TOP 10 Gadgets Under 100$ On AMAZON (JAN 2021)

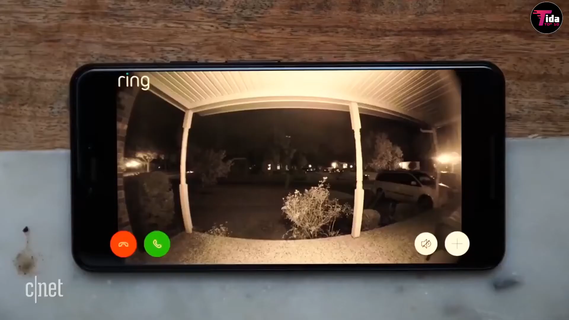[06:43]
And getting in this fantastic video doorbell can be a perfect gadget. It works with Alexa and can be viewed on various smartphones and tablets.